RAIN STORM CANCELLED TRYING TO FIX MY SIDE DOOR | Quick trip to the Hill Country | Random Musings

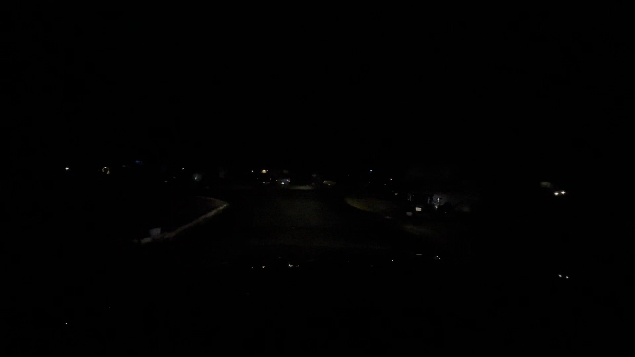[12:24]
okay I've made it to the RV park so I'm gonna stay here tonight it's very cold it's like 36 degrees so it's also raining but the roads weren't too bad it took me exactly two hours to get here from my storage unit now I